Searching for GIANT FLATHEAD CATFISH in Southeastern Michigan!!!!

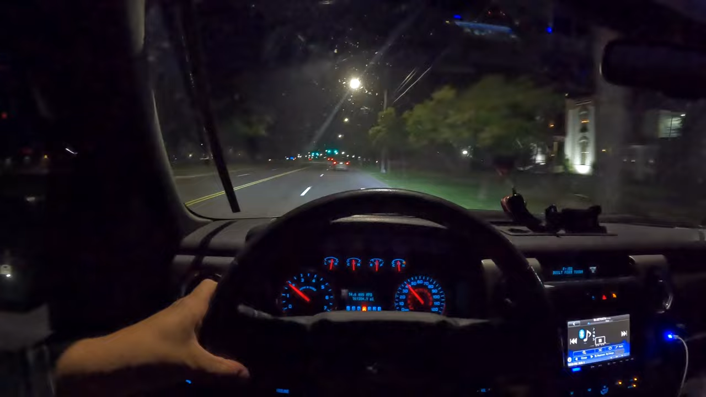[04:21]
He's right there in that vehicle in front of me, and I'm following him over to the first location to get some rods set up for these flathead catfish. Well, I'm just now leaving the truck that's parked back there.
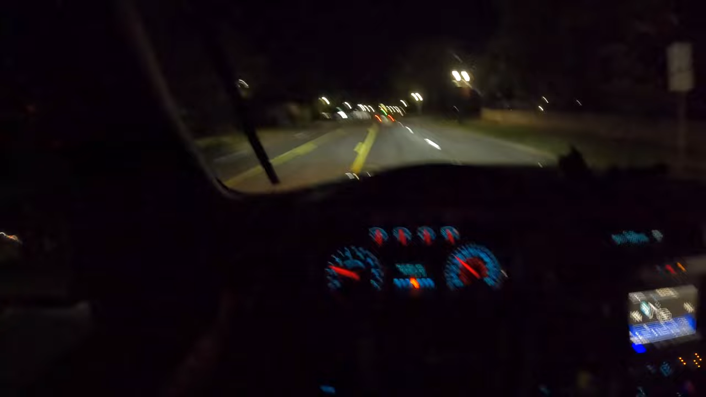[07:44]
We are driving through the town, heading to our next location, spot number 2. We'll be there shortly.
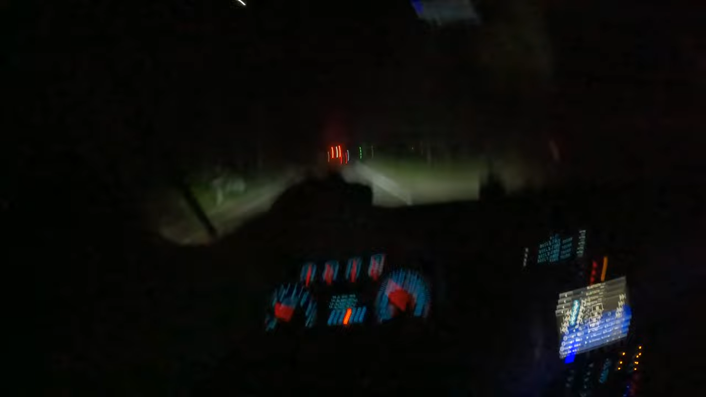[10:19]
Well, we're heading from our second location to our third location. Hopefully we can have some luck over here. Stay tuned.
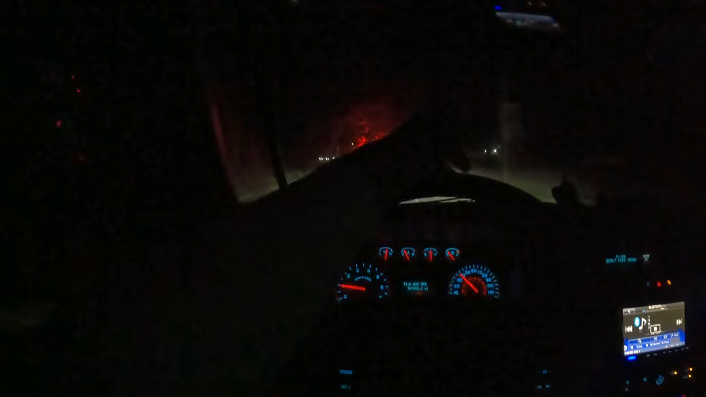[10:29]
It's about 4:40 in the morning. Hey guys, see there's a raccoon right there.